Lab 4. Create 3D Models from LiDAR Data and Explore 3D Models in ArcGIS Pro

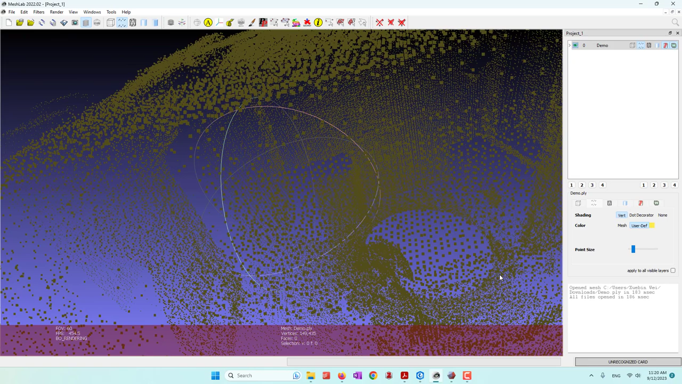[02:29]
And if you see that, this giant circle, so that's where the sensor was located, because the sensor cannot scan itself.
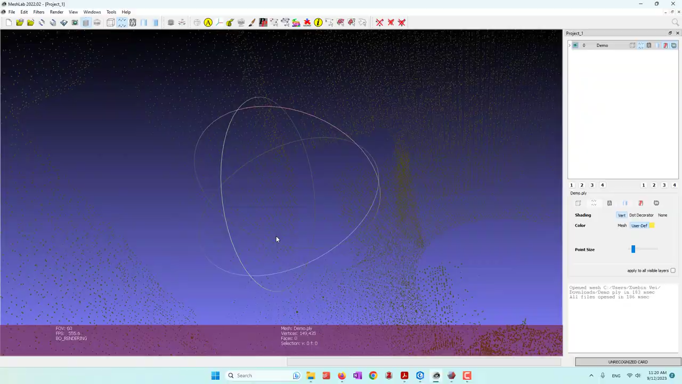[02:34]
So we have this circle.
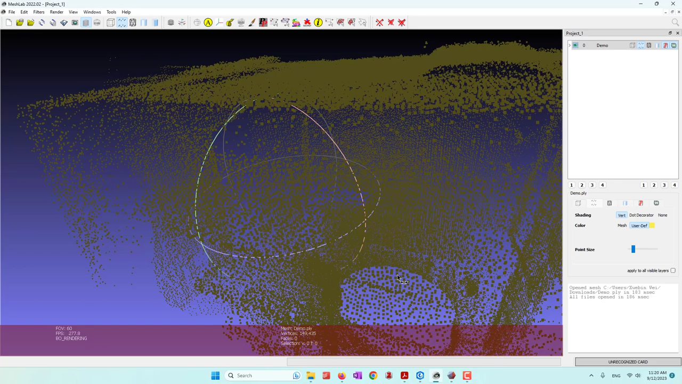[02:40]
And actually, it's pretty much hard to see what we have scanned, mainly because I'm using a non-professional sensor,
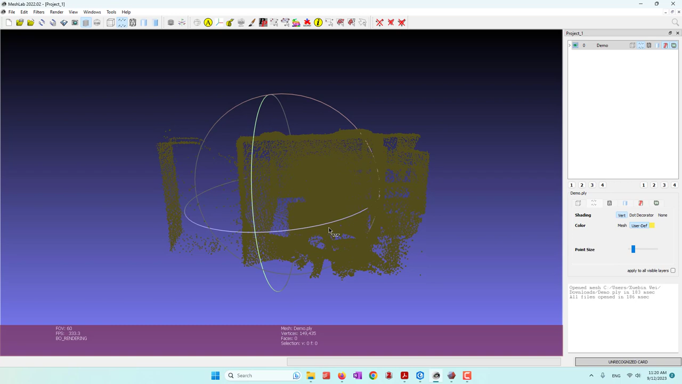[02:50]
a very cheap sensor, and that we have very low point density. So it's hard to tell the detail. However, MeshLab is able to convert those points
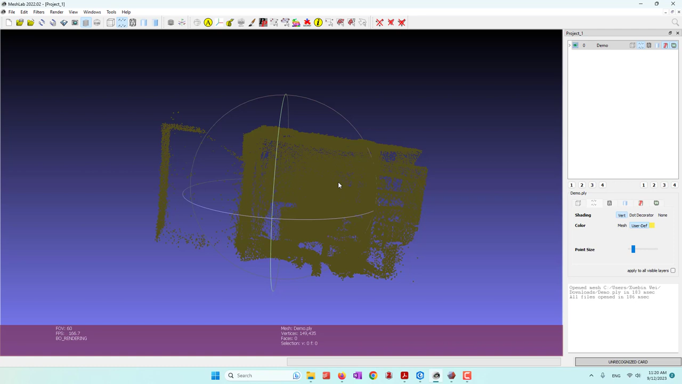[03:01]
into a 3D model. So if we go to the filters, and if we go to the point sets, let's compute the normal for point sets.
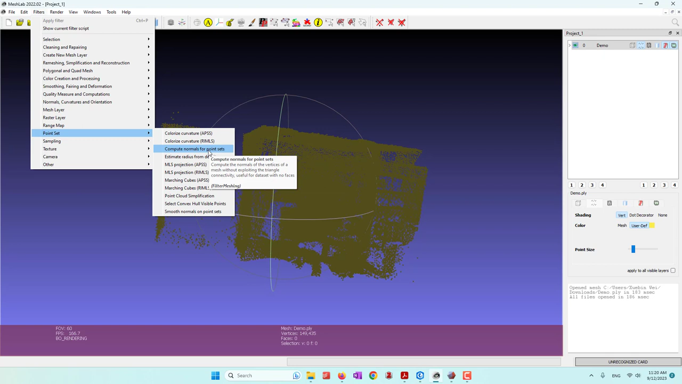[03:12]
Normally, I will accept the default settings.
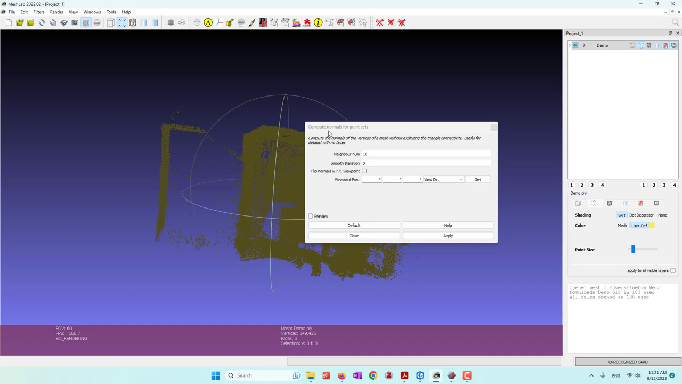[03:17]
So I say Apply.
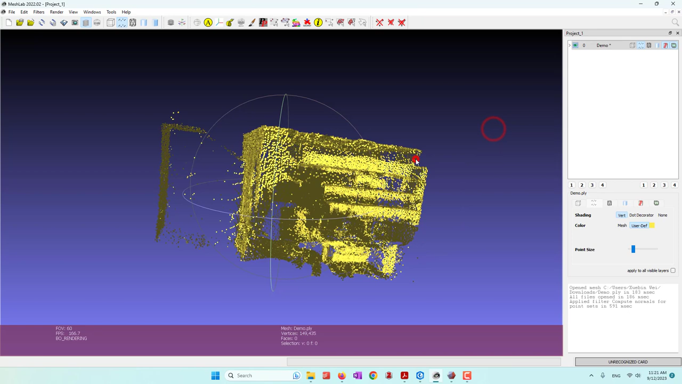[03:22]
And then we go ahead and not create that 3D model. So we go again, go back to the filters. This time, we're going to Reconstruction.
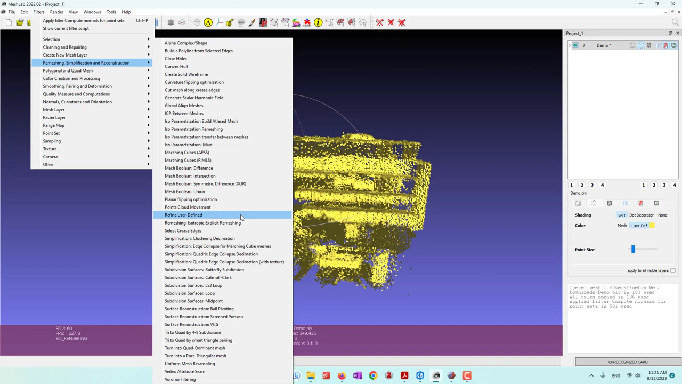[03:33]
And then we're going to go and find out the surface reconstruction.
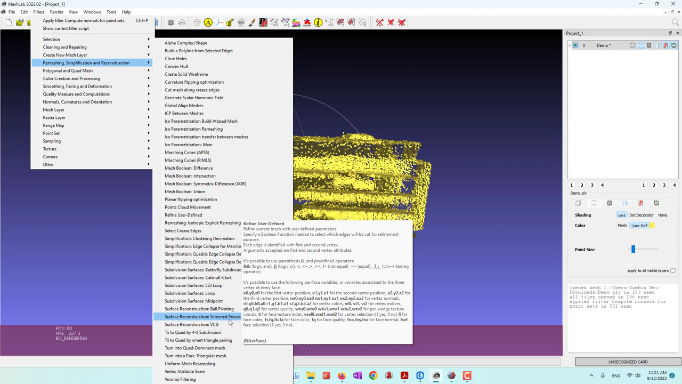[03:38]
And I'm going to using the Screen Person algorithm. So if you're interested in this algorithm, you can check this article. And also, you can just try to use different settings. So I will just use the default one, and I will hit Apply.
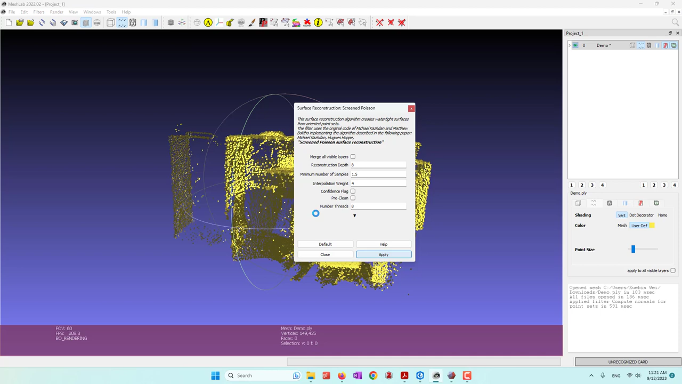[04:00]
Okay, and then I will close. So now you can see we have this 3D model. Again, it's not that fancy, because of the low point density.
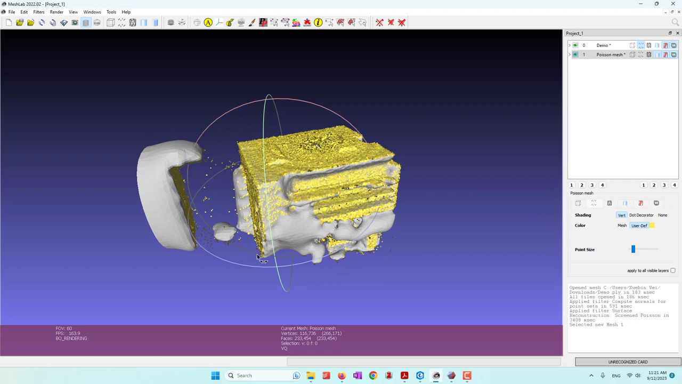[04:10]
All right. So now we have those 3D models. So we are able to so say we want to edit the model a little bit. So for example, we want to delete this part and also this part because those are generated from the noise. So we can do that by using other 3D editing tools.
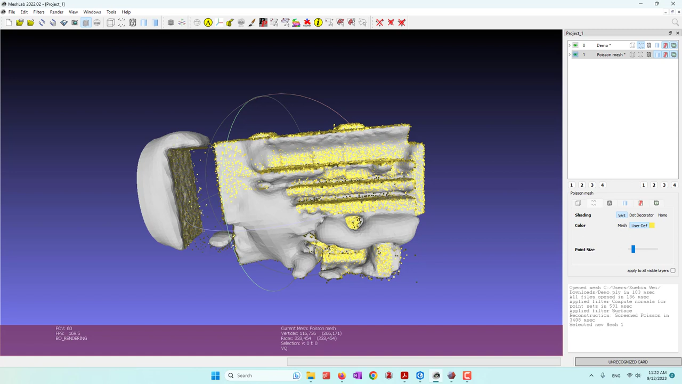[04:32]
And the one that I use is called MeshMixer. So because it is a free one. So let's first export the 3D model. So let's say export the mesh as. So we can export this one as the STL file. So STL.
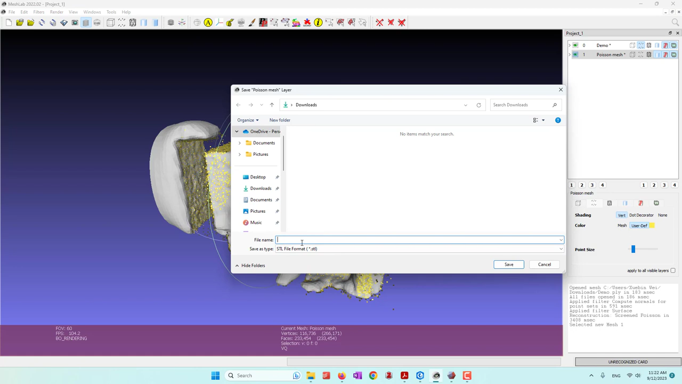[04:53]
Let's just call it 3D. And save that.
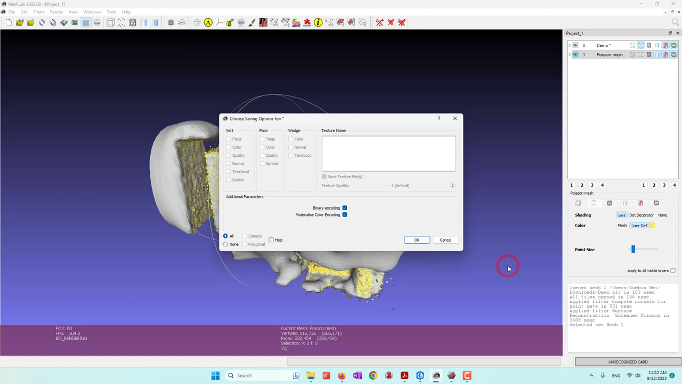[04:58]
And we just accept a default setting. All right.
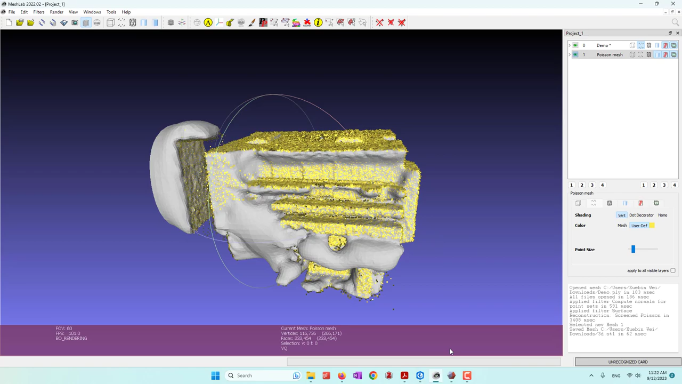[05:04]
And now we let's go to the mesh lab and let's import the STL file that we just created. So you can see here I have this 3D STL file.
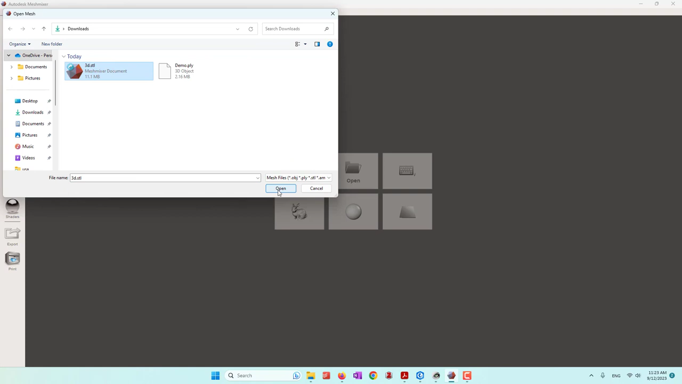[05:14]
And then we are able to do some very simple editing.
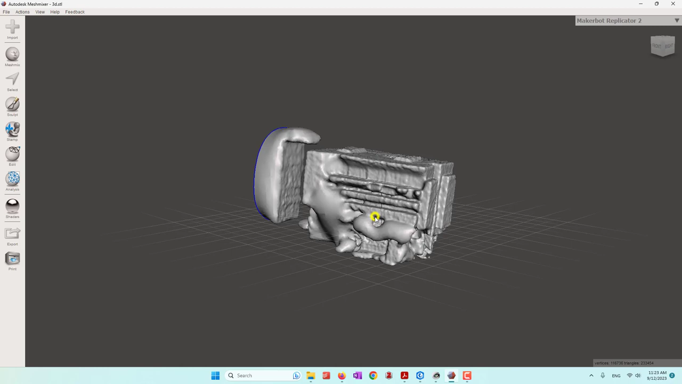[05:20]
So I'm using my right key on my mouse to rotate the 3D model.
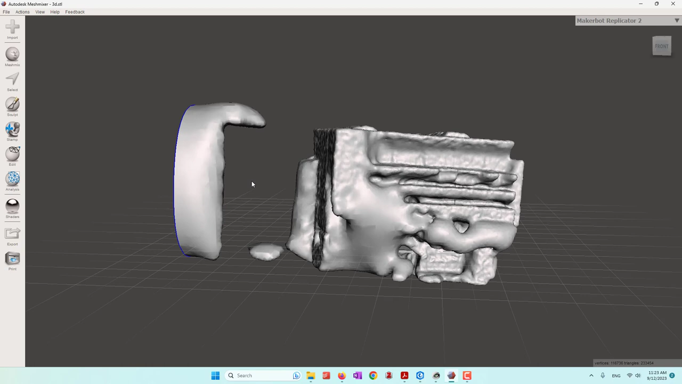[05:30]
And I'm using the middle key of my mouse to zoom in and also zoom out. So for example, I can just choose the select tool and I just drag this circle and make sure that this is selected, that it's highlighted.